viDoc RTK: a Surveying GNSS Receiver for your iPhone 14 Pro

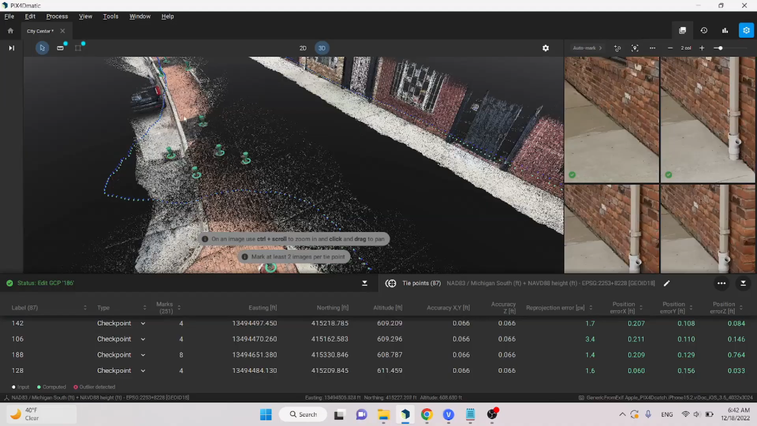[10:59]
Take, for example, this point right here.
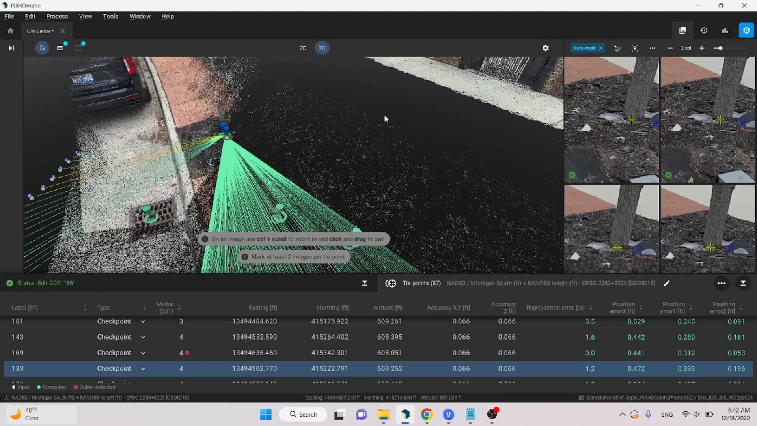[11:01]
I've actually referenced where the tree is in comparison to what I have with the total station, which is in blue here. Our errors are about 4 tenths in Easting and Northing, and 2 tenths in elevation. You're talking 6 to 12 centimeters of error, so I honestly wouldn't even call this error.
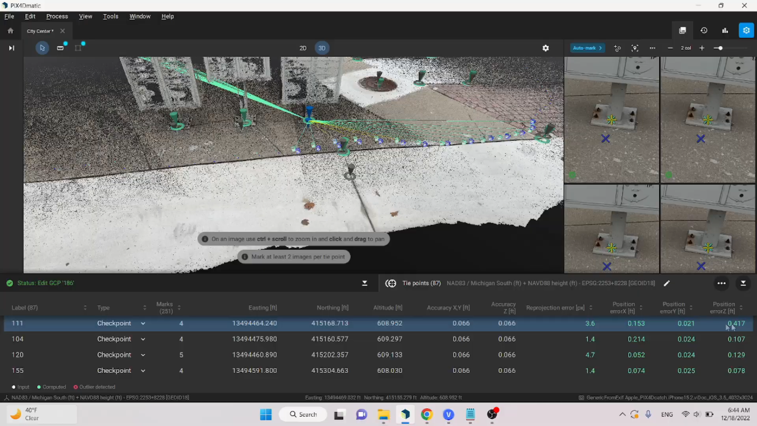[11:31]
So, again, the total station is not going to be as accurate with these points, which is why we have so much error in comparison to the iPhone with the Viador. Now, what about the benchmark elevation on the fire hydrant? How did that turn out?
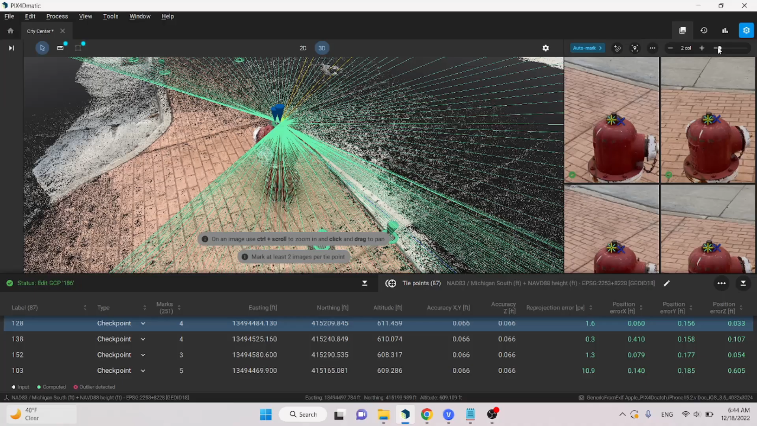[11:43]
You can see here the error on the fire hydrant is easily identifiable in the imagery. We've got about 6 hundredths in Easting, 15 hundredths in the Northing, and only 3 hundredths in the elevation.